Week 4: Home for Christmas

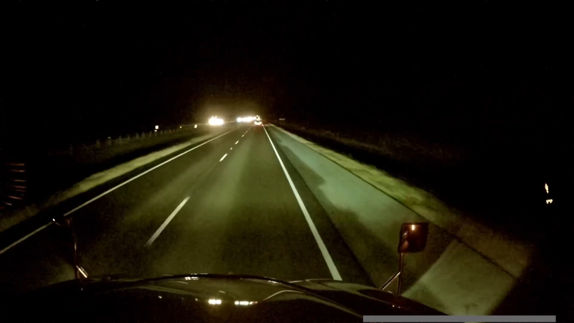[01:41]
When doing my route planning, I picked the last rest area that would be on my path, and it happens to be in Alabama.
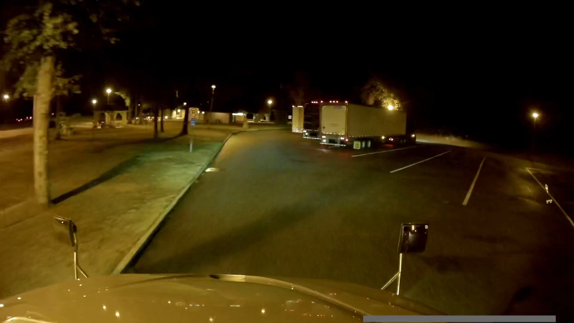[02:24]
One neat thing is this rest area did not fill up over the whole night. It still had parking places in the morning.
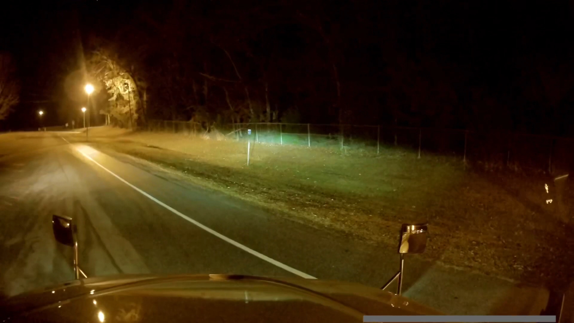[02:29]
This is the rest area at Castleberry, Alabama.
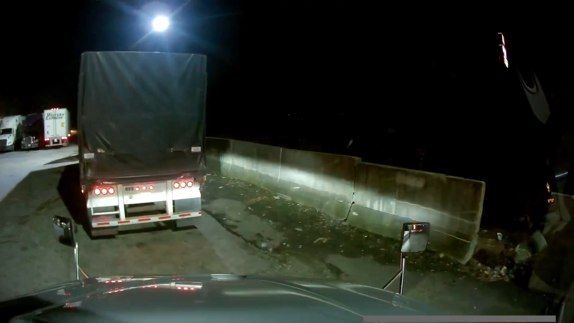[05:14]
It's a pretty tight pilot, and the reserved parking places are not always the best parking places.
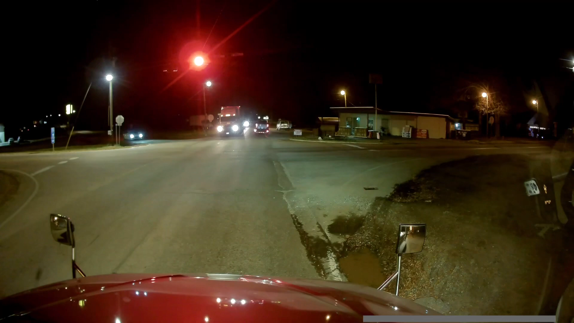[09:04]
And yes, like almost every other small town in the South, we have a Dollar General. I think they just plant a seed and those things pop right up. I had actually thought about going to work for a company that delivers to Dollar Generals. Talk about some tough backing situations. I don't think I've ever seen a Dollar General that has a loading dock. And those tight parking places, that's just looking to improve your driving skills. Yes, as a courtesy, I allowed more vehicles to go than probably necessary.